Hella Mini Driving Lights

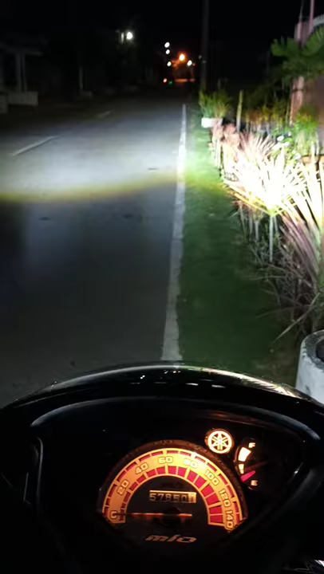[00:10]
high, low, AMIO Sporty po to, carburetor, kaya niya po, kasing na eh. Light on, passing light, pwede po siya. Okay, and off, lights, turning on, oh, wala.